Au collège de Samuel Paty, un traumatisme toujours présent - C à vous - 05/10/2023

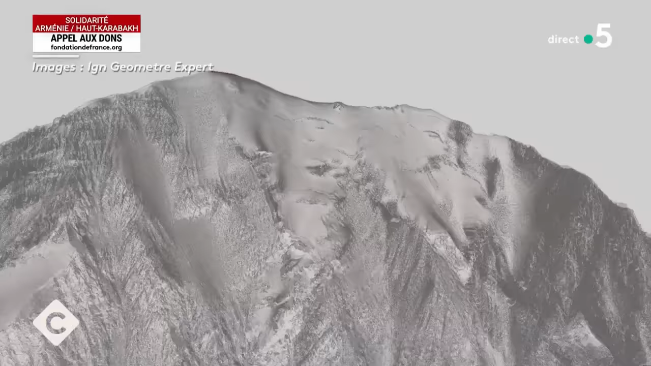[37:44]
Ça, ça ne change pas. Les 13 m restants, c'est l'épaisseur que vous découvrez de la couche de neige éternelle qui recouvre le Mont-Blanc,